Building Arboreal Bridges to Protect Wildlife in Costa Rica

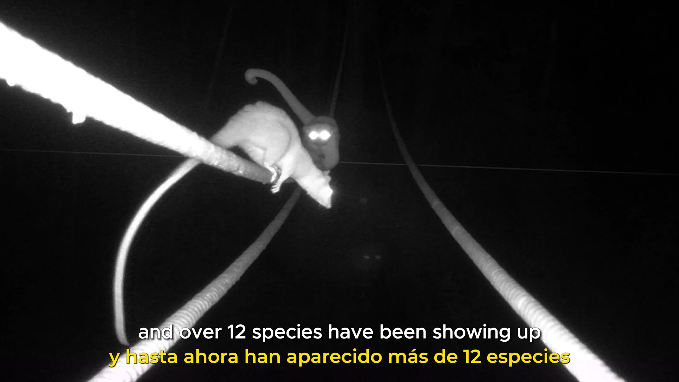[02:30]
and over 12 species have been showing up on the arboreal bridges so far.
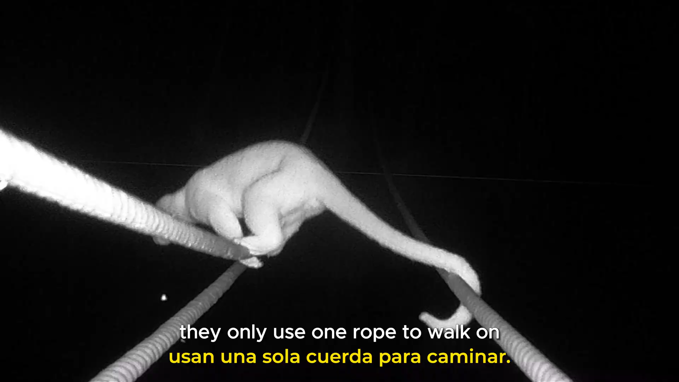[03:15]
and if they have a prehensile tail,
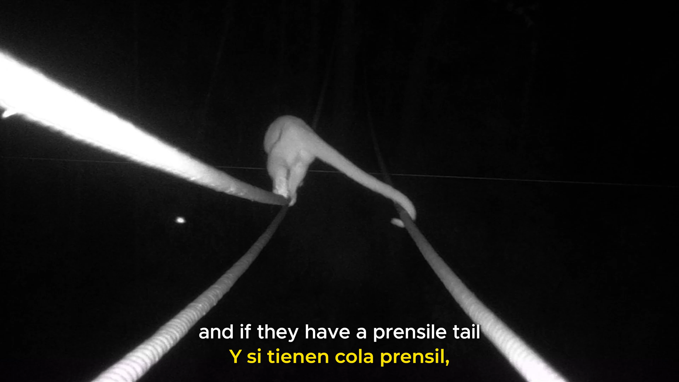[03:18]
they will use it to grab another rope.